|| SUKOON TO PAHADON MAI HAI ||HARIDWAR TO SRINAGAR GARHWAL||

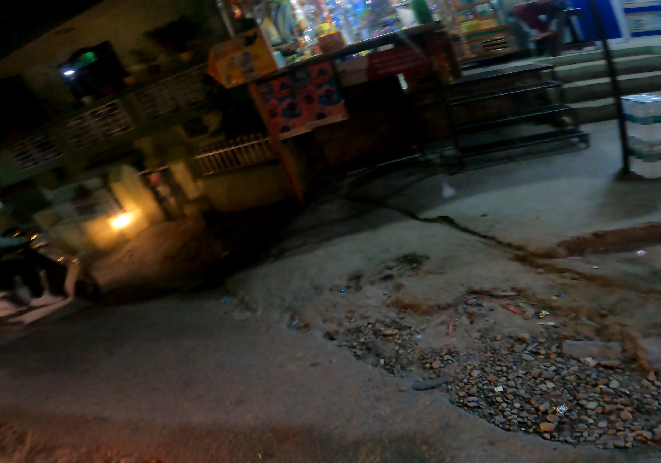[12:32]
हाँ तो यार भाई चले गया घर अपने, हम भी जा रहे हैं घर।
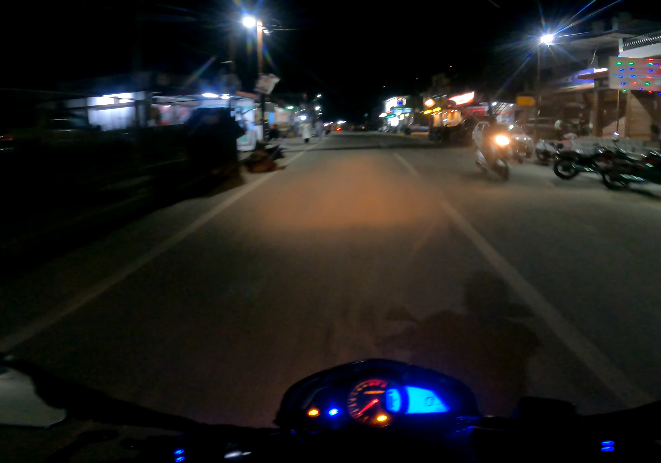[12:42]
और ये यूनिवर्सिटी गेट वाला एरिया है बहुत प्यारा। तो ये यार बस अड्डा श्रीनगर का,
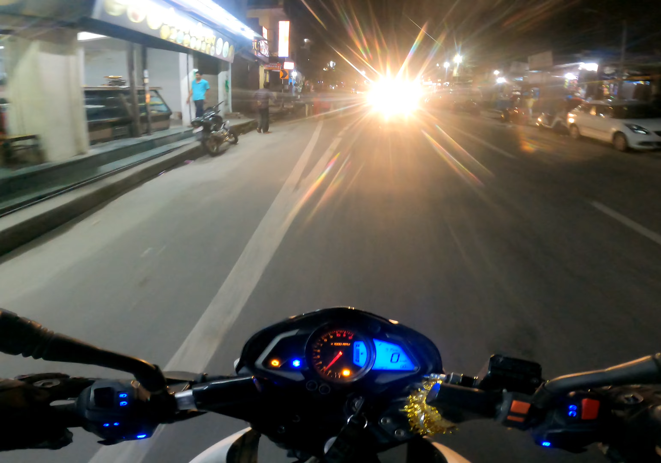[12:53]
जहाँ पे आपको मतलब बसेस मिलती हैं केदारनाथ वगैरह के लिए। भाई ये होटल होटल के लिए सब ऐसे चिल्लाते हैं लोग।
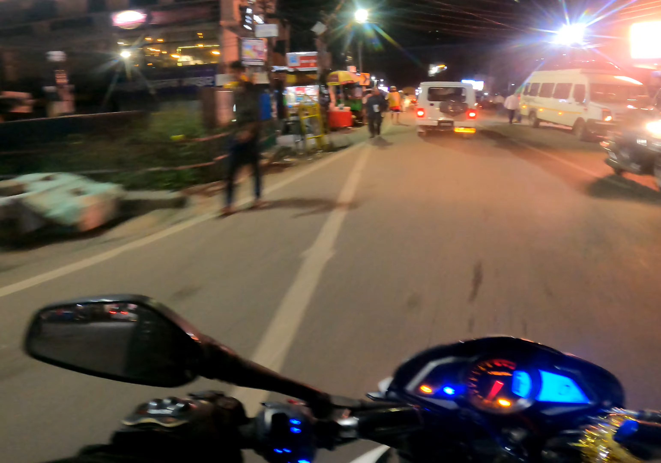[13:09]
क्योंकि हम लोगों को रुकने का टाइम हो गया ना, ऐसे सारे होटल ही ढूंढते हैं तो बंदे भी खड़े रहते हैं होटल वाले गाड़ियाँ लगवाने के लिए।